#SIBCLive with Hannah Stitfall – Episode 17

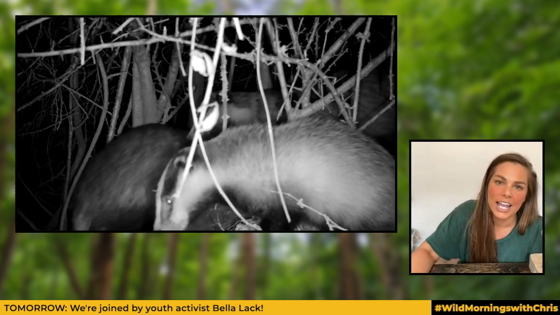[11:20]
I got some footage of what looks like four cubs. Very active, very boisterous. Now,
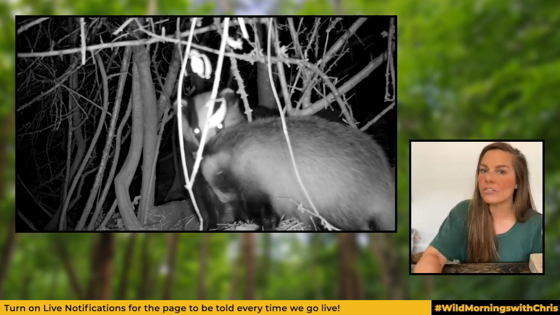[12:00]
So we're trying to work out if these are yearlings or they're this year's cubs. It would be unusual, but not unheard of. So we're currently on badger watch down here in Cornwall, and as soon as I find out more information about them, I'm going to be updating you on them.